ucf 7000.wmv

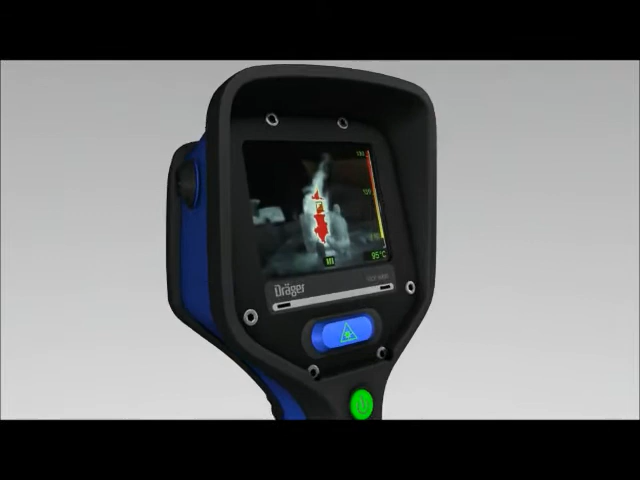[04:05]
One outstanding feature of the Dregge UCF is its precise grey level adjustment, which clearly shows all objects, individuals and structural components.
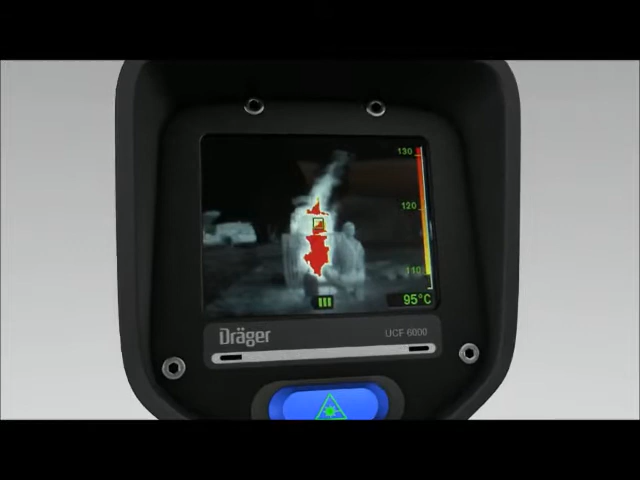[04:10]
On screen: spot 95°C
The display has a very high contrast even in bright sunlight. The reason for this is the integrated brightness sensor.
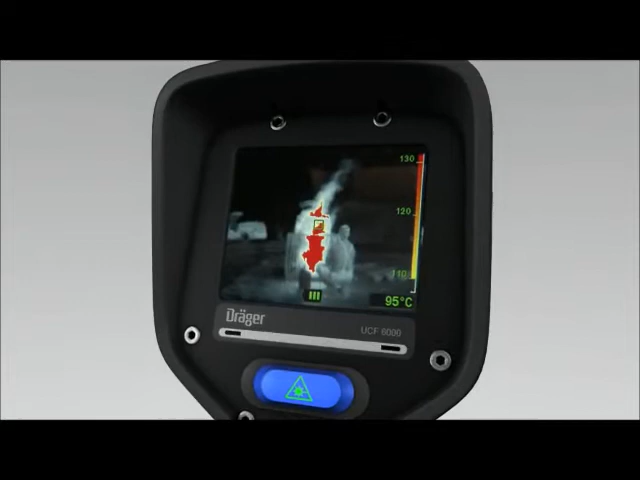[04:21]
On screen: spot 95°C
It's for this reason that the status indicators are also easy to see, including in difficult circumstances.
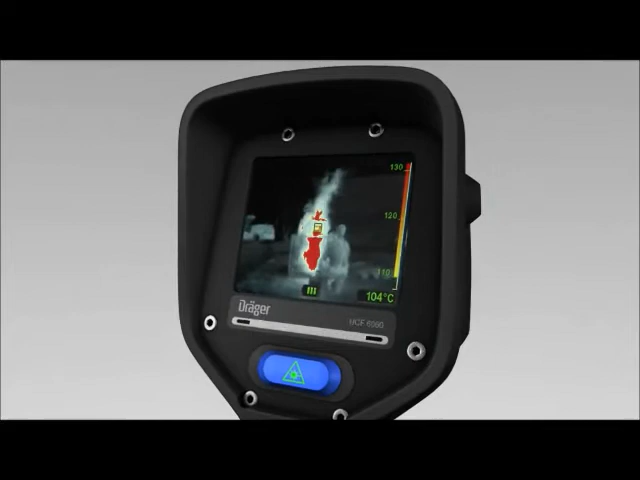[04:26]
On screen: spot 104°C
The small box in the centre shows the area of which the temperature is measured.
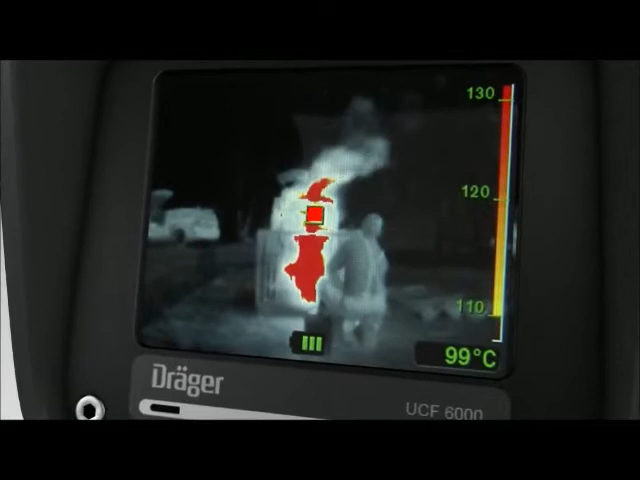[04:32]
On screen: spot 99°C
The temperature measured is shown in degrees in the bottom right of the display.
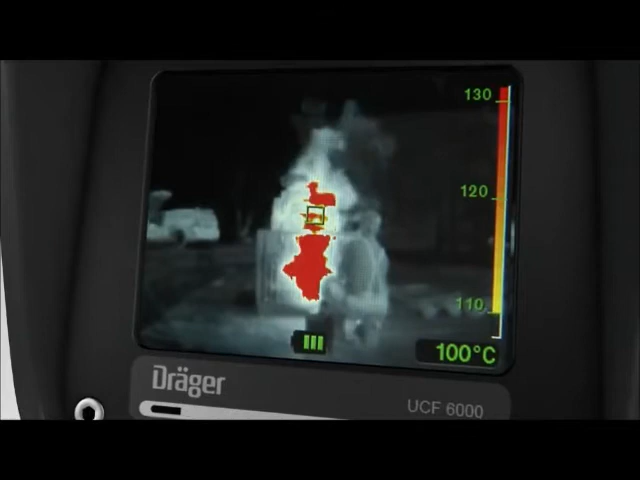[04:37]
On screen: spot 100°C
The Dregge UCF has a very wide measuring range from minus 40 to 1000 degrees Celsius.
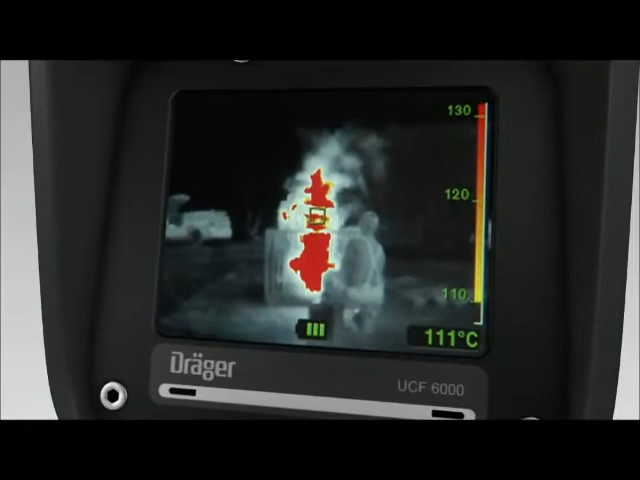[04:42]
On screen: spot 111°C
That's minus 40 to 1800 degrees Fahrenheit. The computer software can switch the temperature display to Fahrenheit.
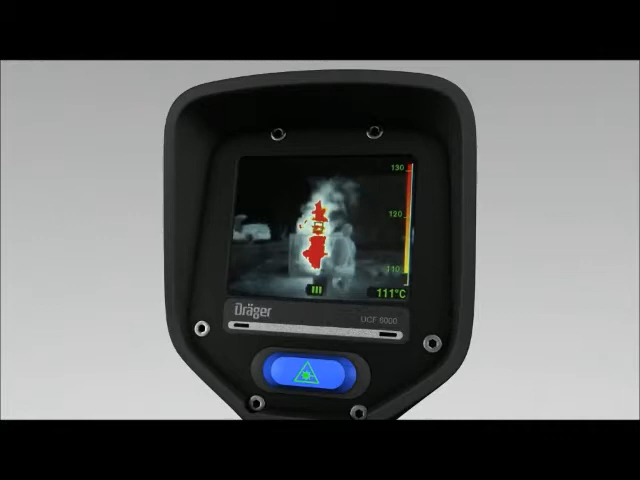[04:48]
On screen: spot 111°C
This indicator is activated when the laser is enabled.
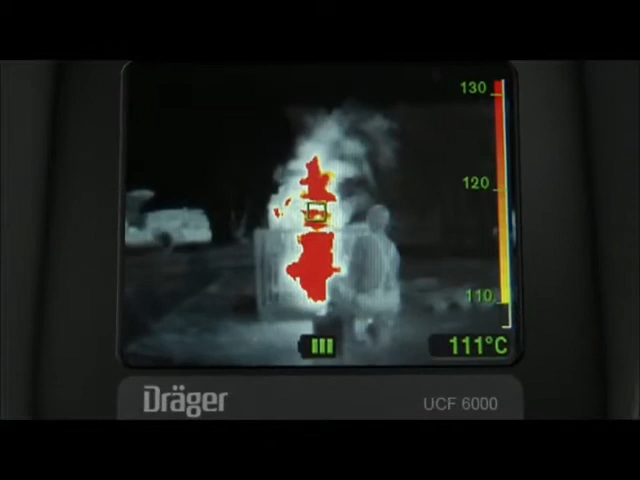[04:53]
On screen: spot 111°C
This symbol on the top right is displayed in high temperature display mode.
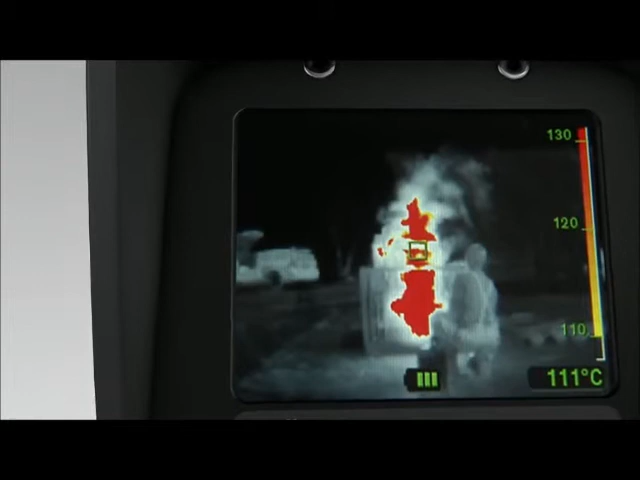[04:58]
On screen: spot 111°C
The color coding key is displayed on the right of the screen.
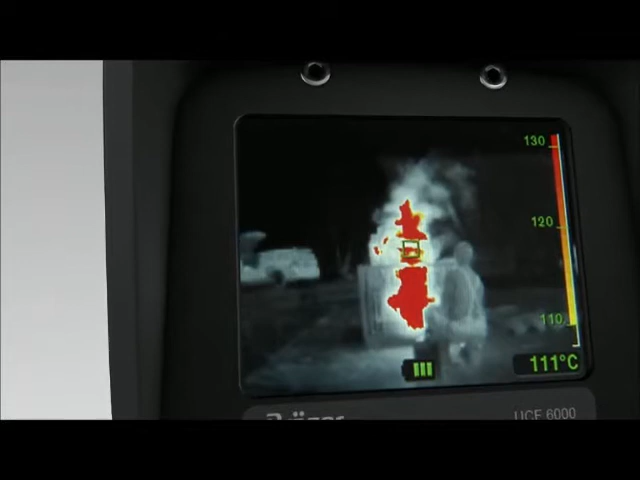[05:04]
On screen: spot 111°C
It's divided into two levels.
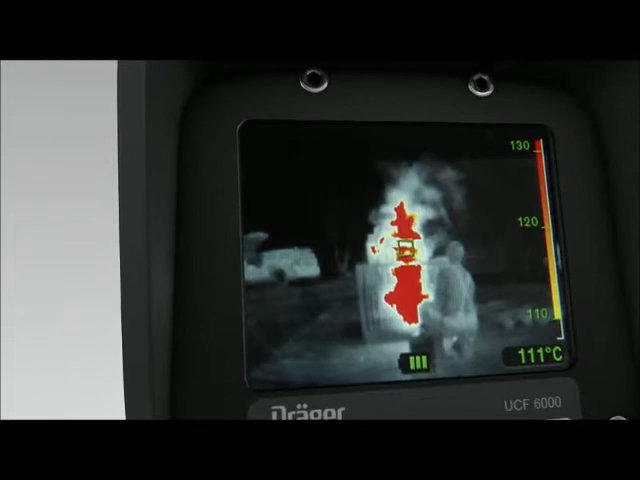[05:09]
On screen: spot 111°C
The first level shows temperatures from 110 to 130 degrees Celsius.
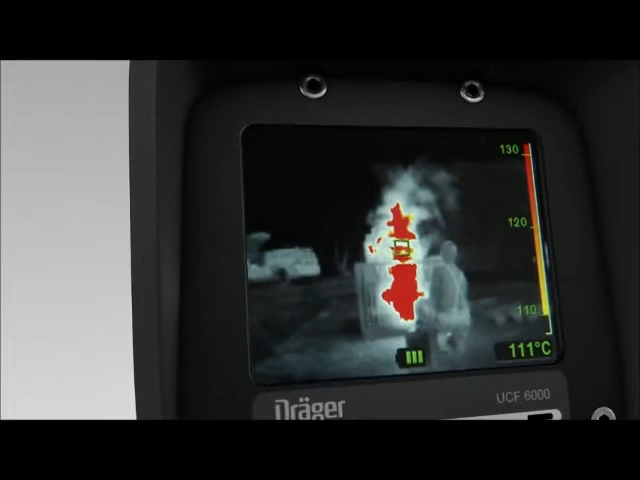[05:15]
On screen: spot 111°C
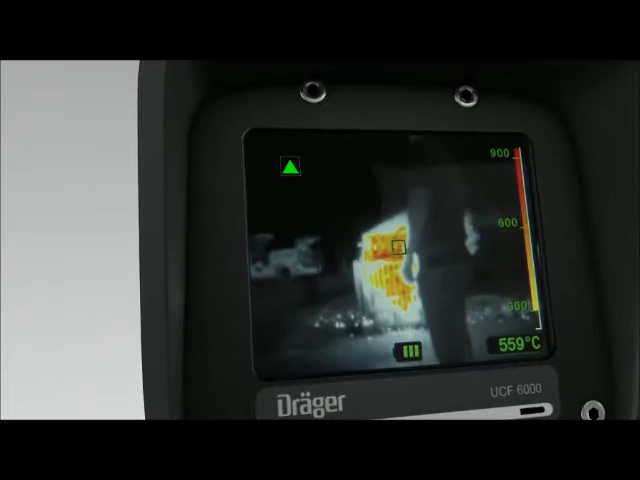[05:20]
On screen: spot 559°C
If the majority of the points is hotter than 130 degrees Celsius, the camera switches to the high-temperature display.
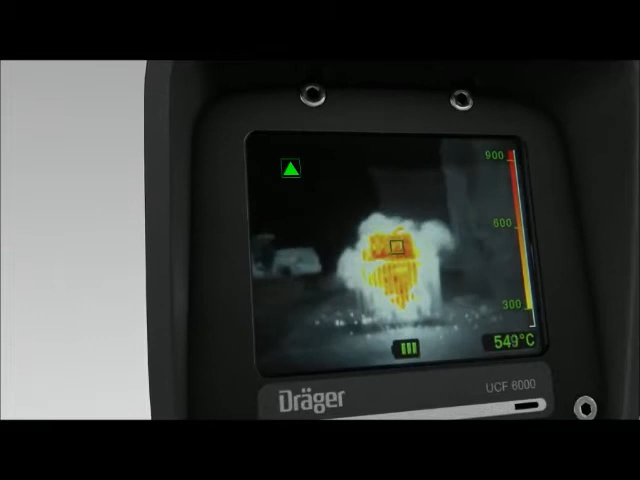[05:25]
On screen: spot 549°C
The high-temperature display is for temperatures between 300 and 1000 degrees and is colored accordingly.
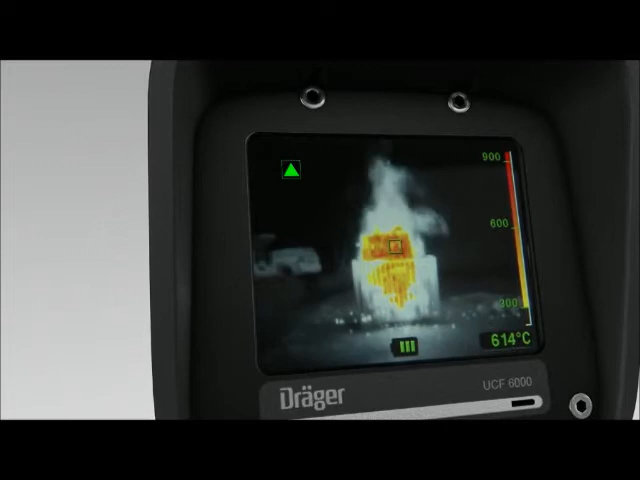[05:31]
On screen: spot 614°C
Once again, the higher the temperature, the redder the display.